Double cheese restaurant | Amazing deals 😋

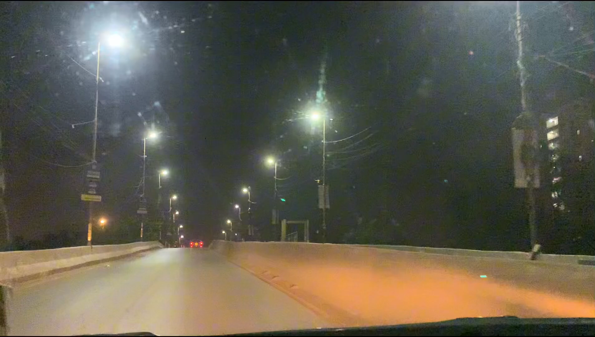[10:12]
ब्रिज देख के, साफ़ सुथरा सन्नाटा देख के ना मज़ा ही आ जाता है वैसे, क्या बताएं आपको।